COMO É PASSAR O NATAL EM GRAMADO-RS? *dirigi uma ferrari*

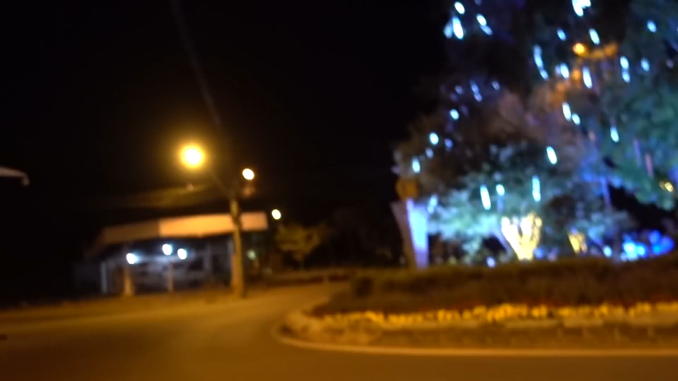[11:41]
Mas, olha aqui, ó. A cidade inteira. Ela tá bem iluminada.